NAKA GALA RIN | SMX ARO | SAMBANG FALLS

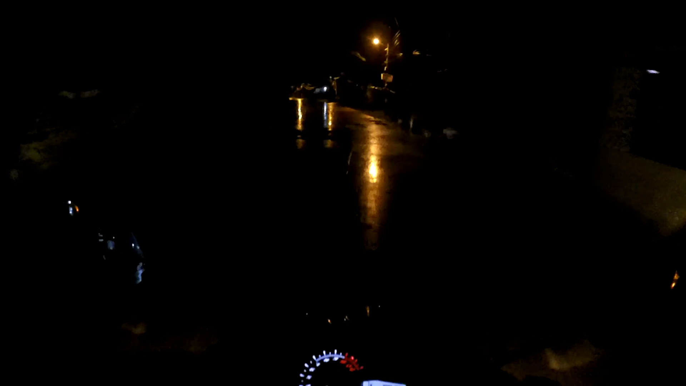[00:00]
So what's up mga par? So ayan, meron tayong ano ngayon, meron tayong rides ngayon. So pero malapit lang, huwag nyo akong i-bash. Malapit lang naman, dito lang naman sa Pangasinan. Hindi naman kami lalabas ng Pangasinan eh. Dito lang sa amin. Gusto lang namin mag-unwind. Sobrang stress na kasi sa, kasi talaga sa trabaho, sa kung saan-saan.
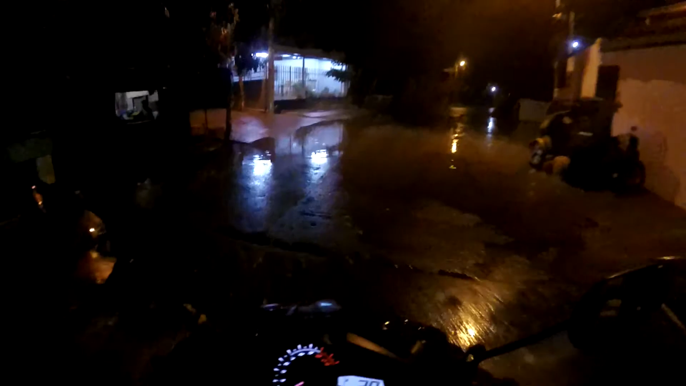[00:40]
So, pupunta na ako ngayon sa ano namin, sa meet-up place namin, which is located sa
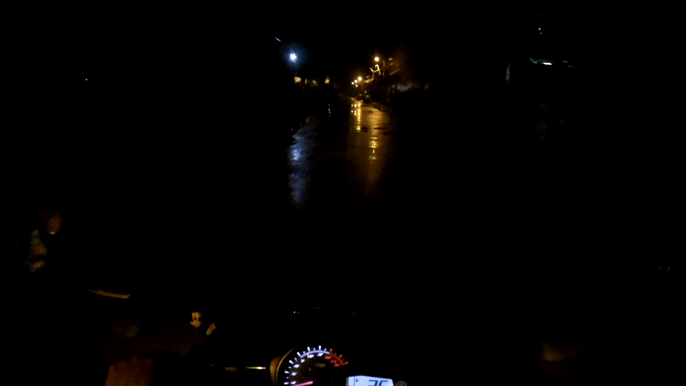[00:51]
Lingayen Beachfront. Doon kasi kami lagi. So, ayan. Dinerecho ko na kanina. Ang lakas. Ang lakas ng ulan. Dapat 4:30. Nakalis na ako eh. Ngayon, 4:50 na. 20 minutes na tuloy-tuloy kanina. Ngayon, medyo humina na.
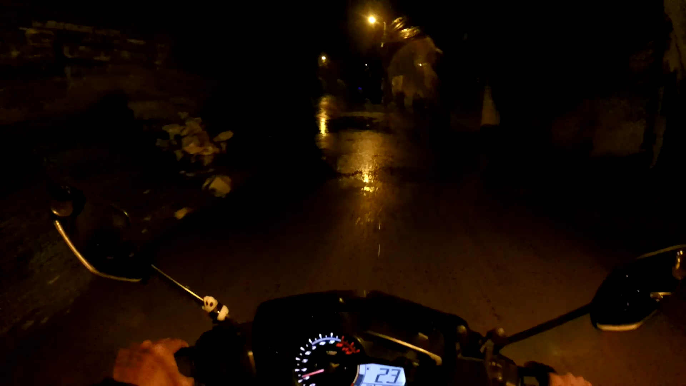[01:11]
Sana hindi na lumakas kasi para diretso na. Pero lumalakas pa rin. Alas siyaw na lang ako. Doon na lang ako dada. Grabe.
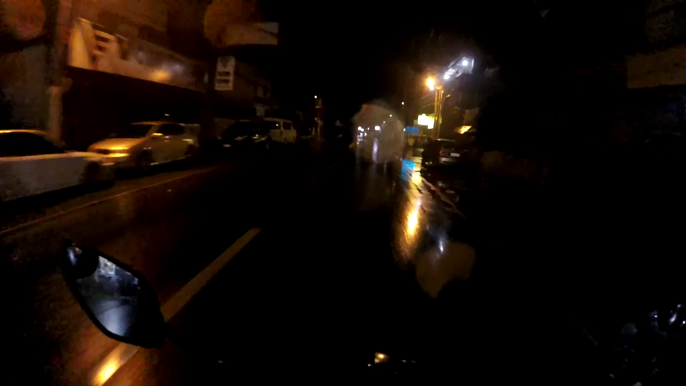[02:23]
Hindi na ako inabutan ng ulan. Ay, ay, ay. So, nakasan ko pa naman tong motor ko. Tapos ganito mangyayari, uulanin mo. Huwag naman.
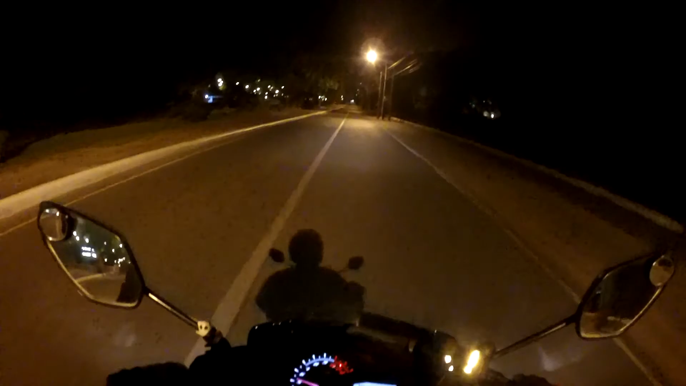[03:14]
So ayan mga par, hello, what's up. So malapit na ako sa meetup place namin. Andito naman ako sa Lingayen Capital eh. Iikot na lang ako para sa beachfront na tayo. Yan, sabi siya na nakataas ang aking visor kasi umulan, wala akong gloves, wala akong pamunas. Yun lang.
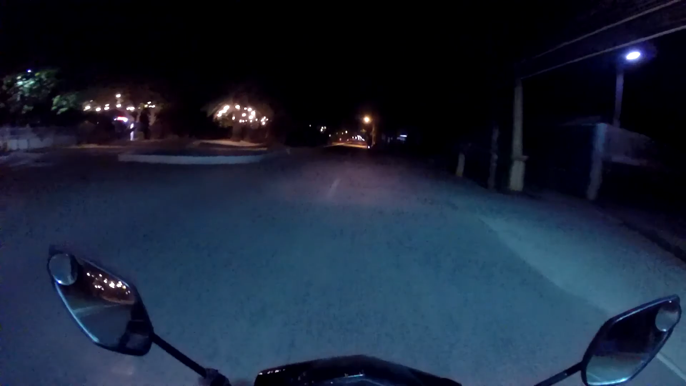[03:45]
Hindi ko alam kung ano oras na, siguro mga 5 na. So sana nandito na sila para may kasama na tayo. Eh, hindi pa ako nakapagpagas. Sarado yung mga gasolinaan eh. O, dito to kami mag kikita-kita.
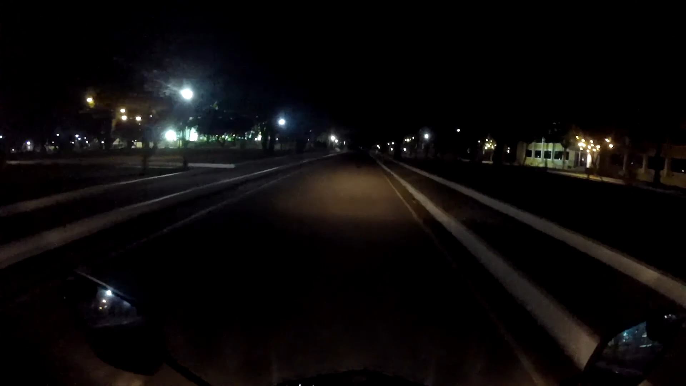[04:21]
Banda dun pero sa beachfront tayo. Hop. Merong sana yung ano dito. Hindi ko nakabisada. Ito, toto. Malalim pala ito. Bug. So, ito ang capital namin, mga par. Sarado. Ito pala yung pinakamalalim. Mariko. Sarado ba? No entry, oh. Makapasok pa itong mga to.